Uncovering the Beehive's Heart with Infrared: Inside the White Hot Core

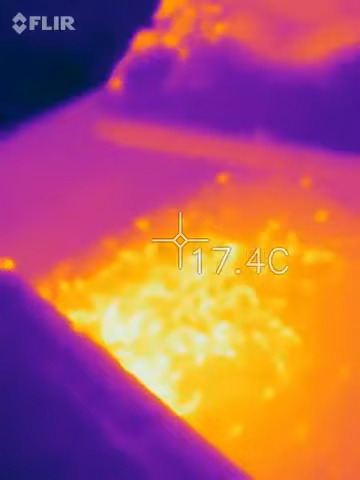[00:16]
On screen: spot 17.4°C
So that's right on the core of the colony now and you can see from that's where all the bees are clustering it's a big cluster actually there's a lot of brood there so those white dots will be at around 30 degrees yep the the orange ones will be at about 25
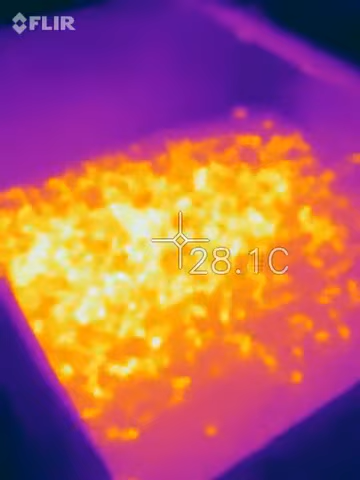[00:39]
On screen: spot 28.1°C
and the purple will probably be down to about 15 are in the perimeter and that that that
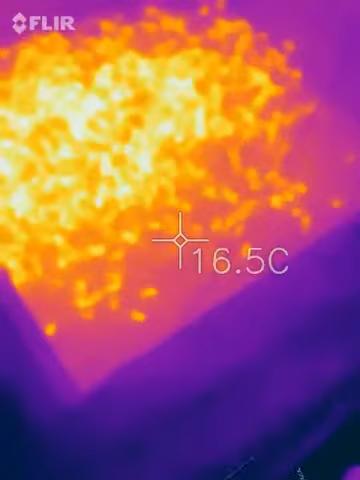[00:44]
On screen: spot 16.5°C
mass of that's each one of those dots is about 30,000 bees 25,000 bees I would
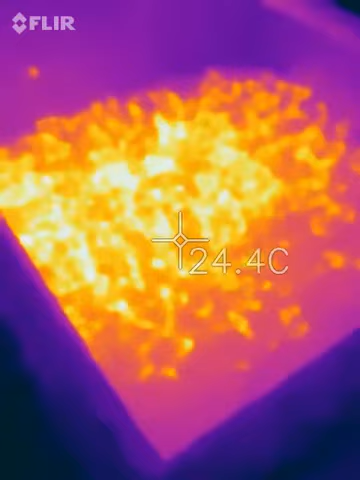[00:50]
On screen: spot 24.4°C
think down beyond what you can see now and our outside temperature just hold it away from the box so we can see what the let's go down to four degrees
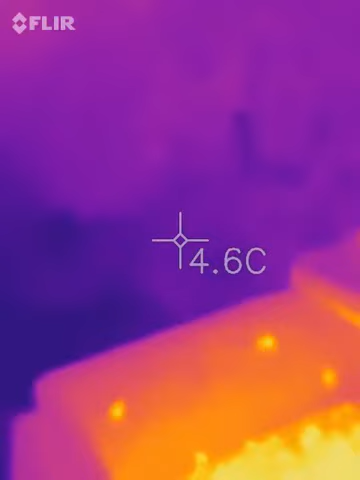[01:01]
On screen: spot 4.6°C
in the surrounding areas you just hold it back on the colony yeah really good all right I'm just gonna as I put this lid back you should see the temperature drop as long as I don't get stung